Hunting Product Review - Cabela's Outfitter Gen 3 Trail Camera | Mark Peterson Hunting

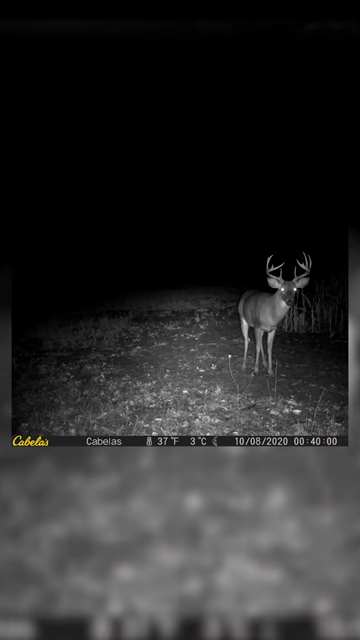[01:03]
At 30 megapixels, the picture qualities on these are insane and they also have no glow for at nighttime pictures, which make nighttime picture quality just insane. I've had nothing but great luck with Cabela's Outfitter cameras. Why I got them set up all over my property, especially here in Michigan.